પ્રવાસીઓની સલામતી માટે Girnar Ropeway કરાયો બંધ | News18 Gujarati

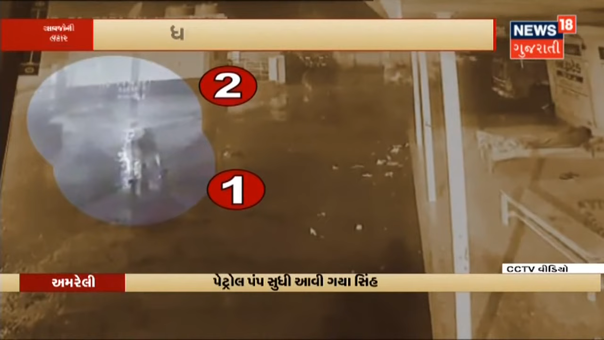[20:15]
आवेला पेट्रोल पंप नजिक आवी चड़े एक साथे 22 आवता पेट्रोल पंप नजीक वस्ता आसपासना पशों मा दौर धाम मची गई बननी सीहों पेट्रोल पंप नजीक आँटा फेरा मारता हॉई
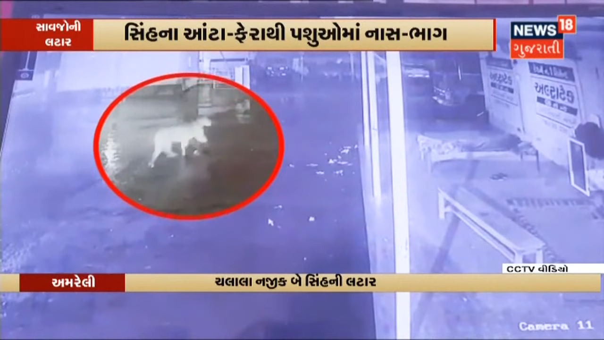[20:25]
तेवा द्रशों CCTV मा कैथ थाया द्रशों मा जो इशकाई छे के सीहों ने जोताज पशों मा नास भाग मची गई आतरफ पेट्रोल पंप पर हाजर कर्मचारियों मा पण अफरात अफरी मची गई